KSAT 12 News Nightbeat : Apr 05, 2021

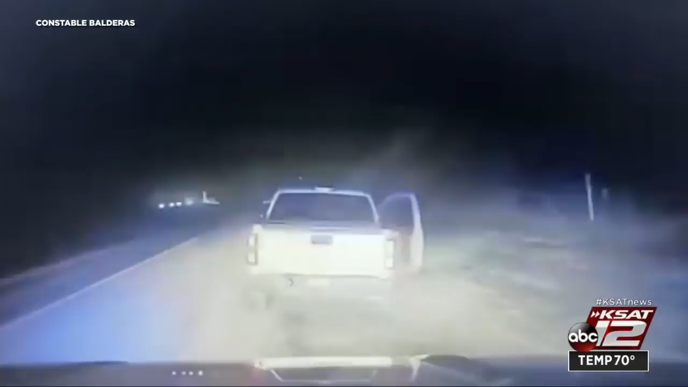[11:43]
In this stop, eight men bailed out of the truck. Two more were found hiding inside.